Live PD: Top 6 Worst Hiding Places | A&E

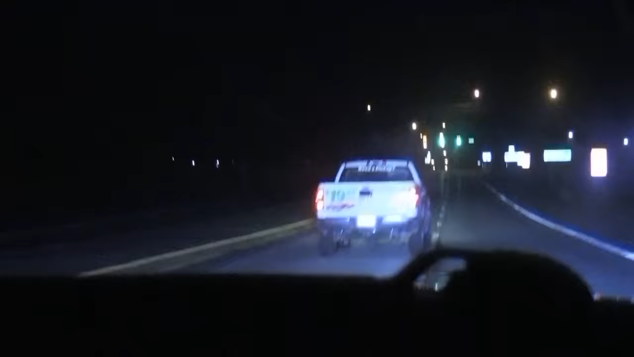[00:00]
660th round behind a stolen vehicle.
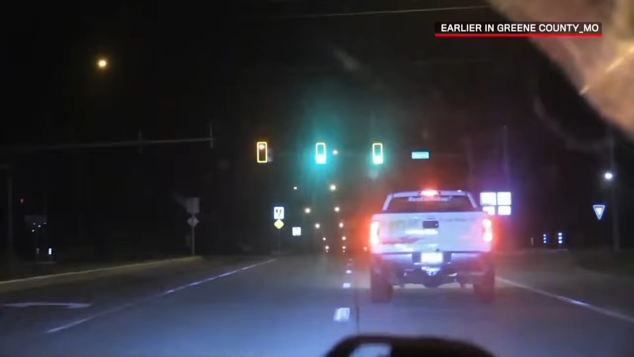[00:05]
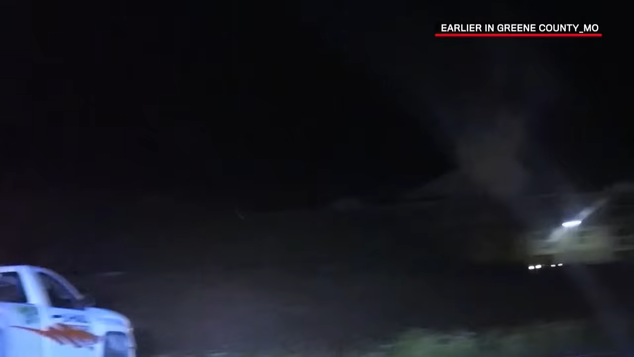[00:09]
All right, we're gonna be westbound on M,
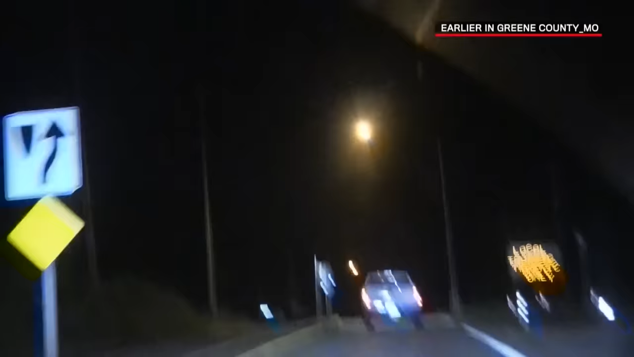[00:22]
2018 GMC Sierra. Speeds are about 80. He's getting pretty far ahead of me now.
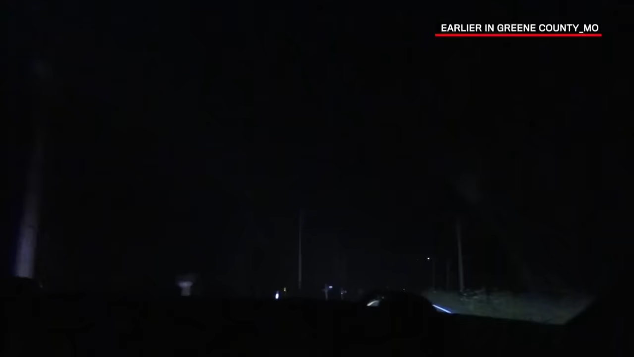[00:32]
Still westbound on M.
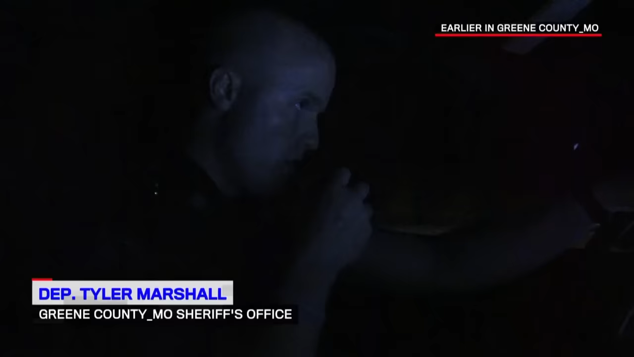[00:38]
Speeds are around 110. No traffic. I believe I've lost him.
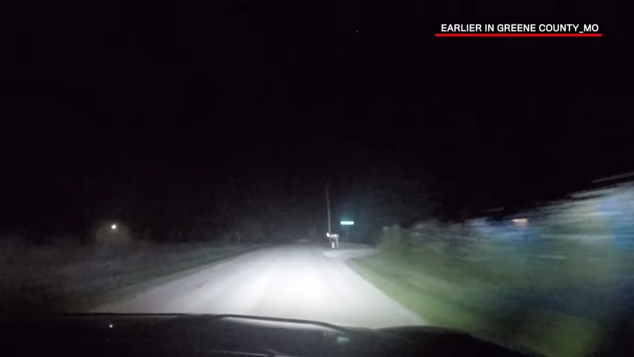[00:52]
Westbound on old Limey Road. I believe that road goes to a low water bridge. Can you double check that? Does comes out to Wilson's Road after it crosses the slab. It may be too high to cross.
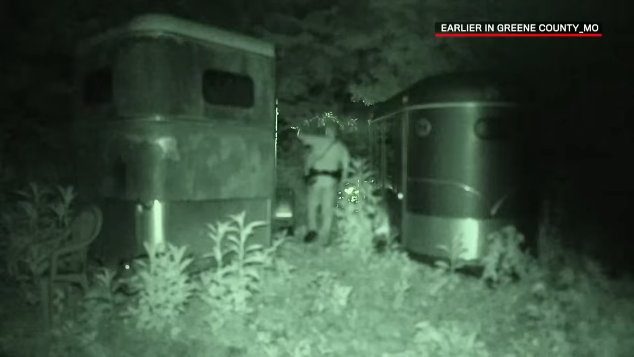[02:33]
It doesn't look like, there's no way they can shut these back without, there's cobwebs on them still.
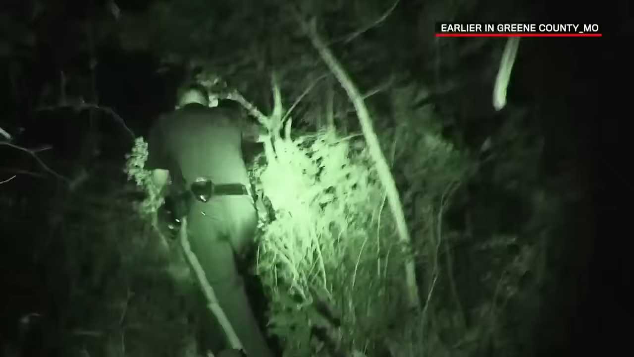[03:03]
On your stomach, roll over. Put your hands up now. Get your hands up. Hey, watch that dog. Watch that dog.